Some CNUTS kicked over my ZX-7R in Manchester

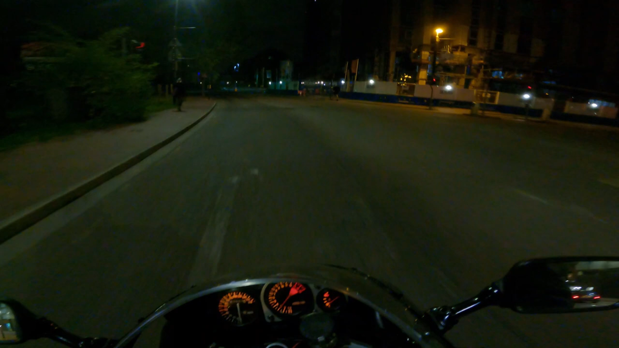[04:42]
Nothing like this has ever happened in Japan. Never had any sort of... the headlights not working?
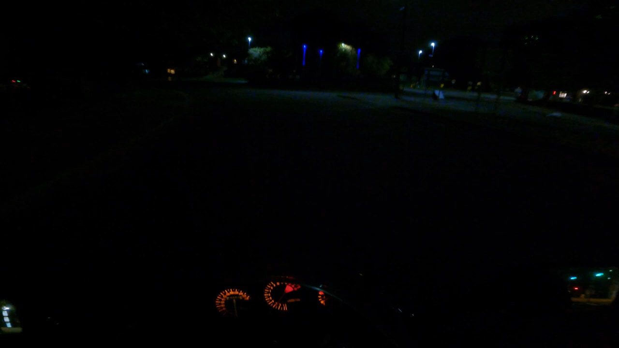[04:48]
Oh shit. Headlights are not on.